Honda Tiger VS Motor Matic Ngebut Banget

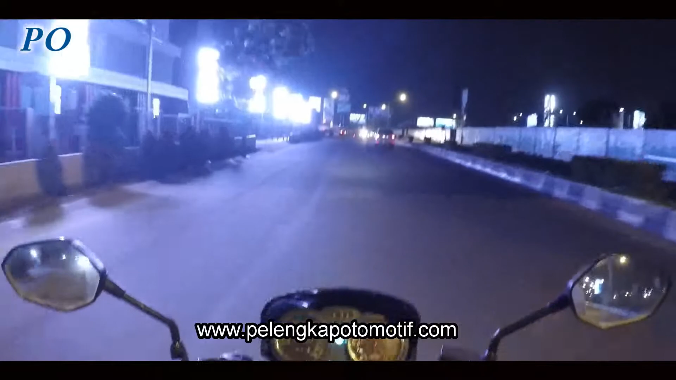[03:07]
Padahal ini udah jam 1 pagi loh, tapi ramai banget ya. Ya namanya kota nggak ada matinya emang.
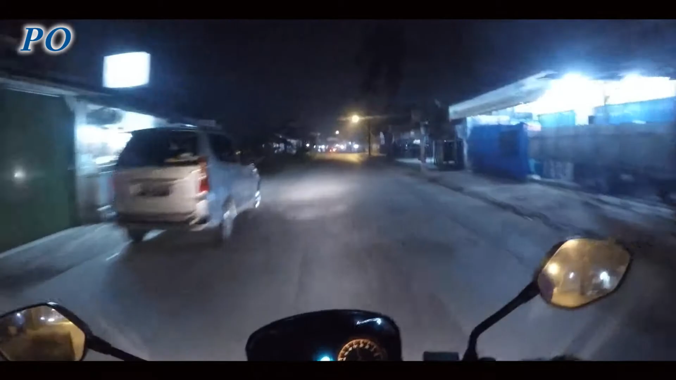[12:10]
soalnya banyak kendaraan gede-gede, truk, aduh bilang ya, mana banyak debunya, gak enak banget pokoknya, aduh. Biasanya sepi kok hari ini rame, rame banget. Ini udah sampai Karawang, Bay. Ya. Ntar lagi ini menuju komplek perumahan CKM ya, Karawang.
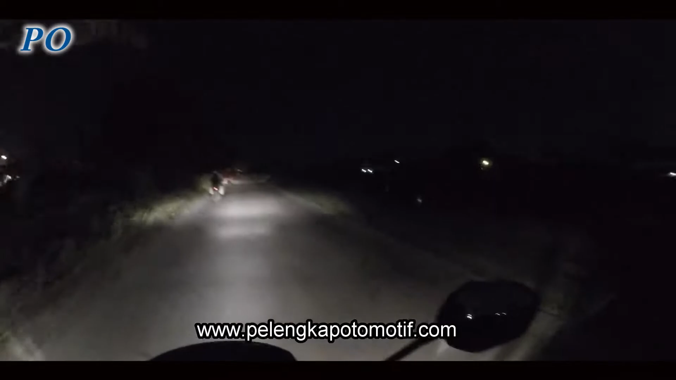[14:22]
Ini samping kali nih sepi banget. Bon. Ya, kalau melakukan perjalanan malam minimal saya rekomendasikan 150cc untuk motornya lah ya. Ya, kita hati-hati. Ya kalau dikejar ya minimal bisa ngimbangin lah. Nah ini udah masuk perumahan CKM.
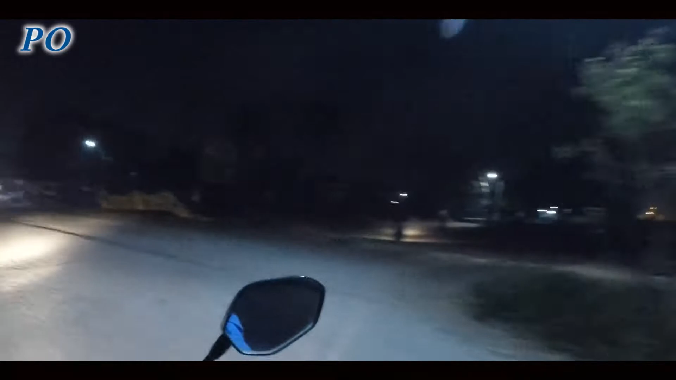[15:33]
Kayaknya sih pada pulang kerja ya. Soalnya di sini kan kawasan kebanyakan. Kawasan ya ada MM mana enggak tahu. Yang jelas ini banyak kawasan, ada Bukit Indah, itu Cikampek sih ya maksudnya.